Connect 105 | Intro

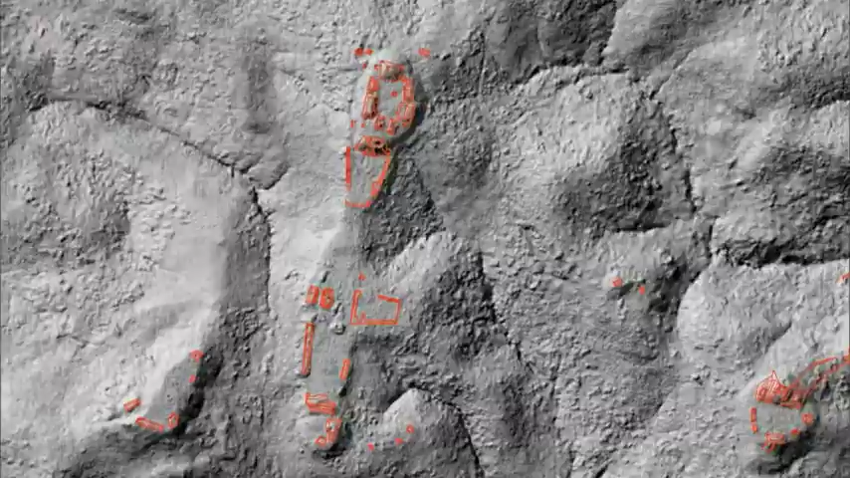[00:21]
Keith Proofer and his students peer through the dense jungle canopy to discover ancient Mayan ruins. What he found is fascinating.